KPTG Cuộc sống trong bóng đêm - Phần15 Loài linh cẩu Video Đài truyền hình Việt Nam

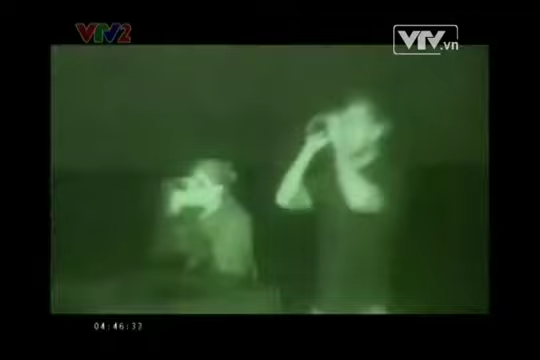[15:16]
Hãy xem cách chúng cắn đuôi. Có thể ở ấy chúng đang bị kích động.
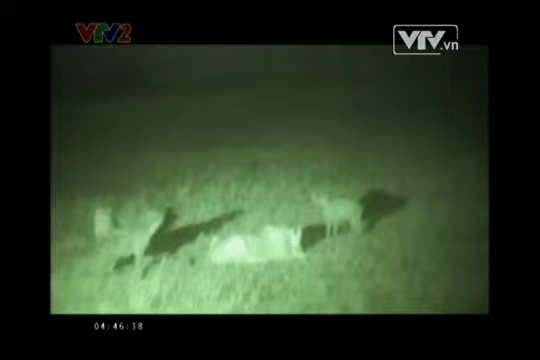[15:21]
Như con linh cầu này trông có vẻ đã sẵn sàng cướp lấy con mồi. Nhưng nếu con sư tử bị chọc tức thì có thể sẽ dẫn đến một vụ đường nào.
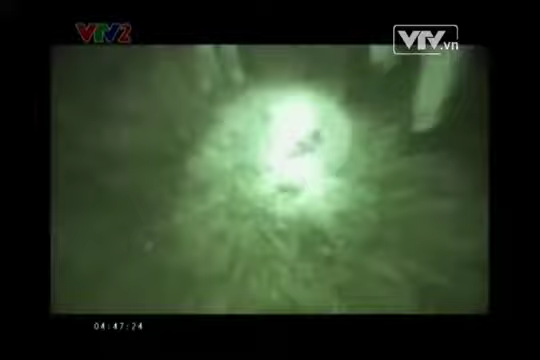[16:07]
Chính xác, đó là những thứ chúng không ăn. Một trong số những phần ít ỏi bị bỏ lại.
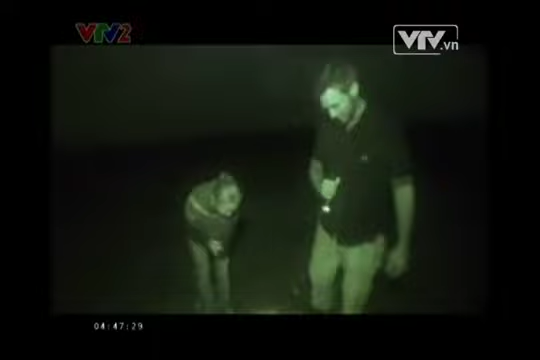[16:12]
Đó là một đoạn dạ dày. Hãy nhìn này, con vật này bị môi ruột. Gây quá.
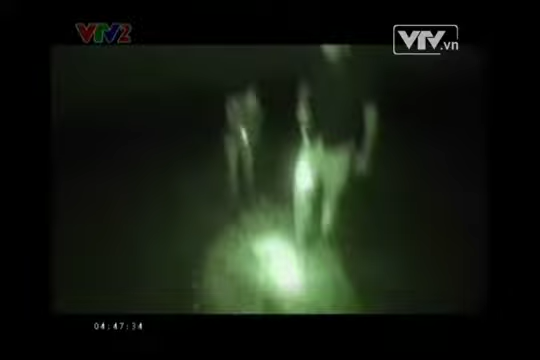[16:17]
Bộ máy tiêu hóa của linh cầu rất khỏe, vì vậy ngay cả vi khuẩn tả cũng không ảnh hưởng đến chúng.
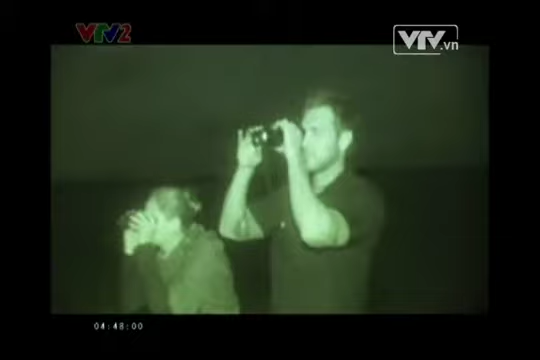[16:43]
Cô Vân Kết và tôi đã tìm được một nhóm linh cầu đang chuẩn bị cướp mồi của một bầy sư tử. Tăng thanh càng lúc càng to và thành xuyên hơn.
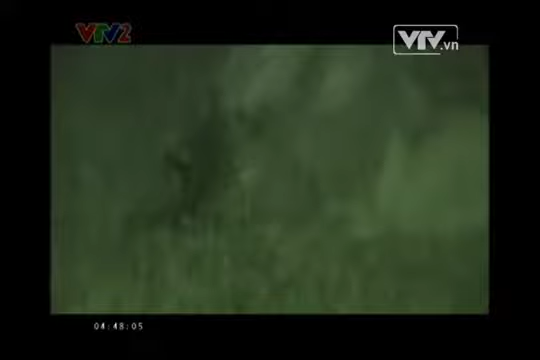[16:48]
Kết nói rằng linh cầu đang phát tín hiệu với đồng loại để được hỗ trợ.
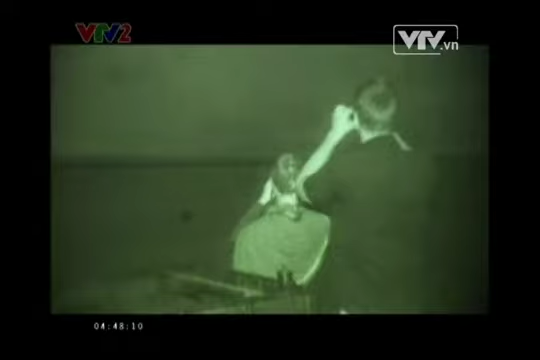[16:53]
Đây rồi.
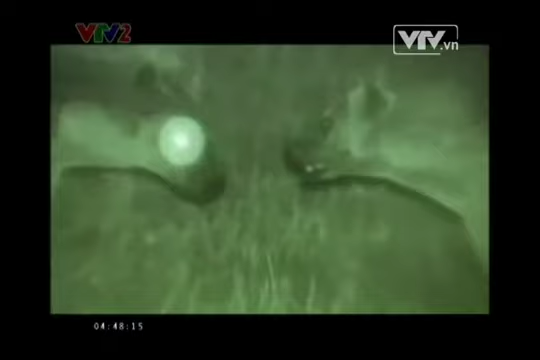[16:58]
Những con linh cầu bao quanh con sư tử đực. Giống như chúng đang trêu chọc để con sư tử phải từ bỏ bữa ăn.
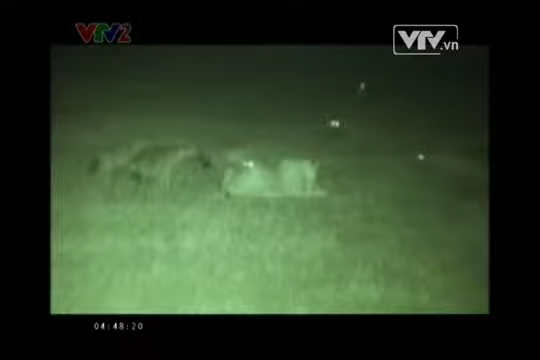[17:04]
Nếu như chúng có thể khiến con sư tử đẩy theo một thành viên, những con còn lại sẽ cướp ngay lấy mồi.
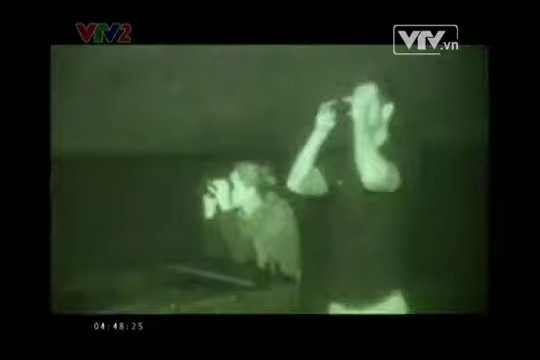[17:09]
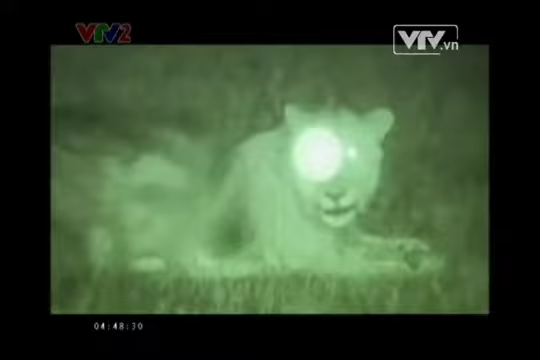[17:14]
Chúng lấy được con mồi rồi.
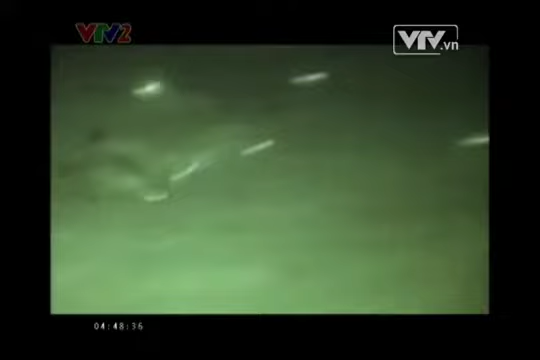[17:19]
Con sư tử đực này đã bị lừa và không còn cơ hội lấy lại bữa ăn nữa.
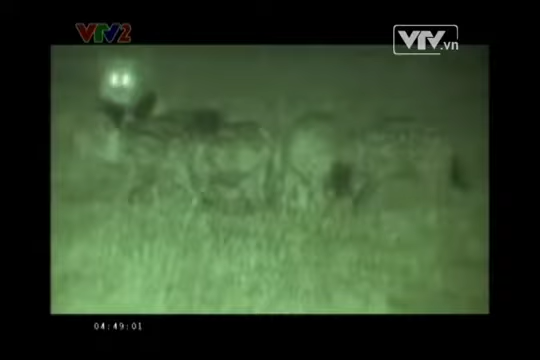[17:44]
Sau đó chúng quay trở lại màn đêm để tiếp tục tìm kiếm thức ăn.
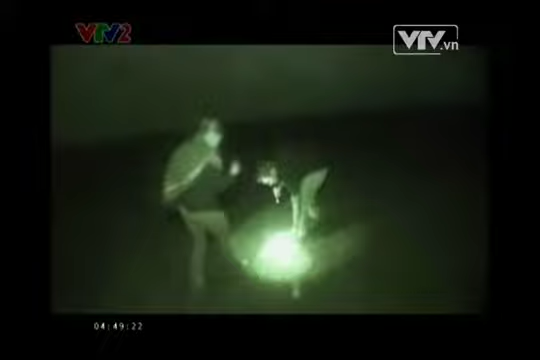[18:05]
Chúng đã để lại cây đuôi. Trông có vẻ giống như một con linh dương đầu bò. Anh nghĩ sao?
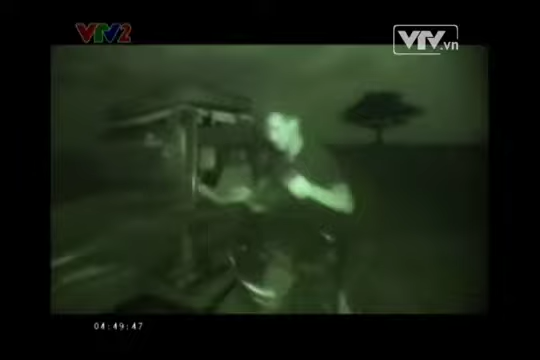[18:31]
Để xác định vị trí của chúng, tôi quyết định sử dụng máy phóng thanh của mình, thật bị giúp tôi phát hiện những tiếng gọi bầy của linh cầu từ xa trong bóng tối.
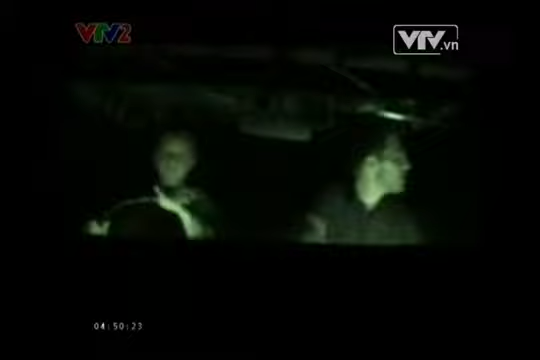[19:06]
Nhưng trước khi tìm được linh cầu, chúng tôi lại thấy một đàn linh dương đầu bò, một trong những con mồi ưu thích của linh cầu.
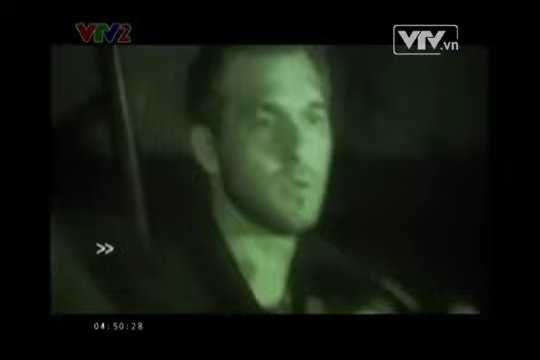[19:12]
Tôi khởi động máy quay cảm ứng nhiệt để quan sát tốt hơn.
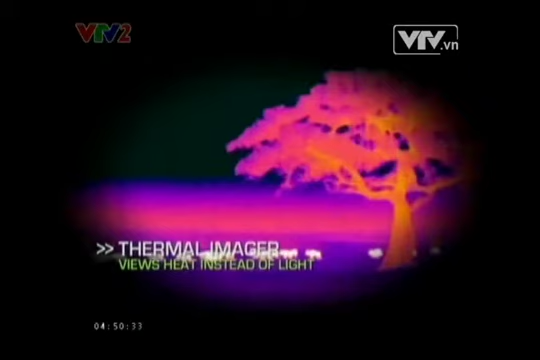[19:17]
Lần quay này, những cây keo gần đó vào môi trường xung quanh đạt nhiệt độ 21 độ C và hiển thị màu da cam,
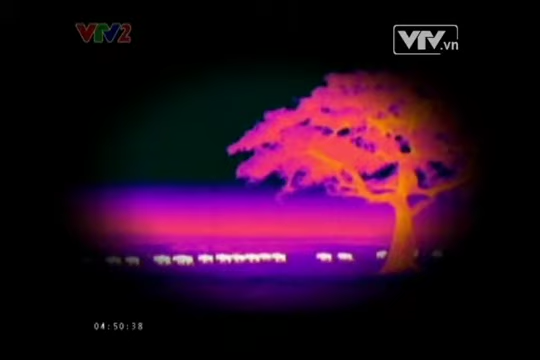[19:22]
và dễ dàng để phát hiện bầy linh dương đầu bò khi thân nhiệt 37,7 độ C của chúng tách biệt hẳn với thảm cỏ chúng đang dẫm lên.
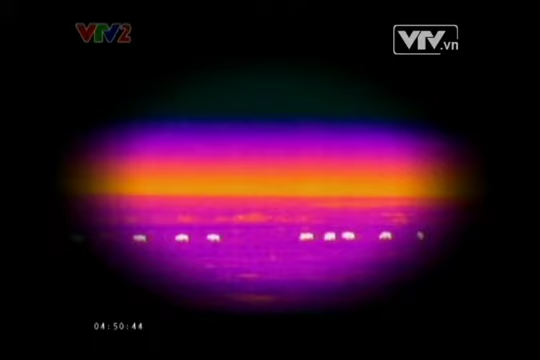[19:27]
Không hề bao trước, đàn linh dương đầu bò trở nên kích động và bắt đầu chạy.
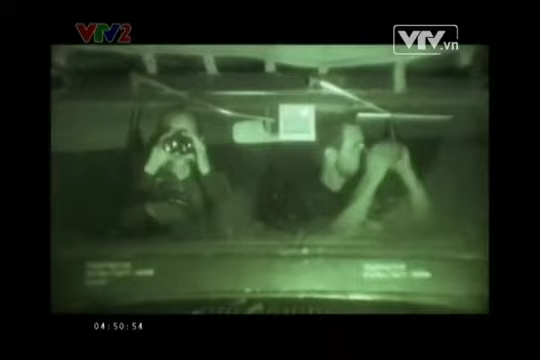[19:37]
Điều này thường có nghĩa là kẻ thù đang ở xung quanh, có thứ gì đó đã làm chúng sợ hãi.
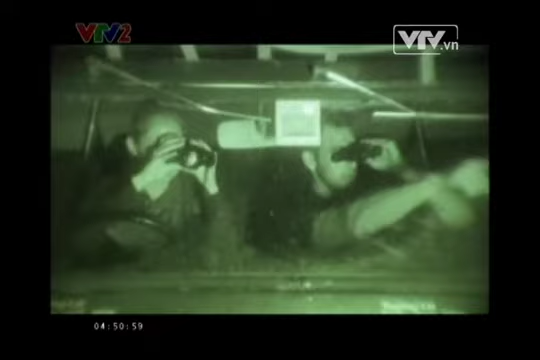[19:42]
Giờ thì ta đã biết nguyên nhân dẫn đến sự hỏng loạn của chúng, một nhóm linh cầu ở gần đó.
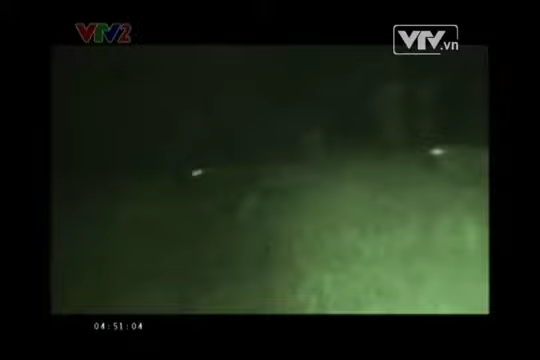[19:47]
Những con linh cầu dùng tiếng gọi trói tai để giữ liên lạc với nhau trong bóng tối.
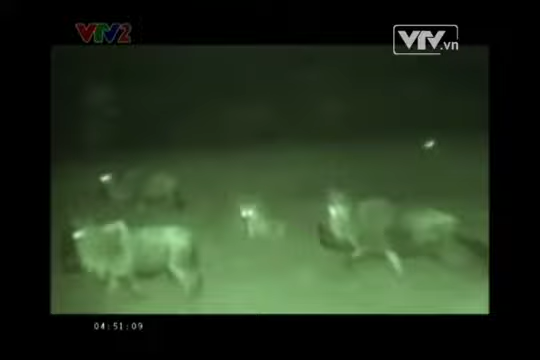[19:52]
Một trong số chúng bắt đầu dệt đuổi một con linh dương đầu bò, nhưng rồi lại dừng lại. Đó được gọi là một phép thử.